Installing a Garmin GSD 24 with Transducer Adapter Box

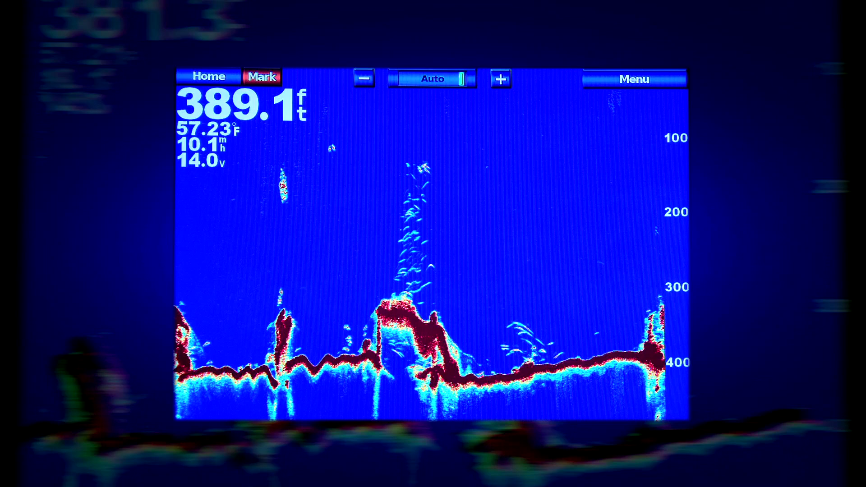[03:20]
On screen: depth 389.1 ft, water 57.23°F
Your GSD24 should now be giving you some great sonar returns thanks to its sensitive receiver and exceptional target resolution.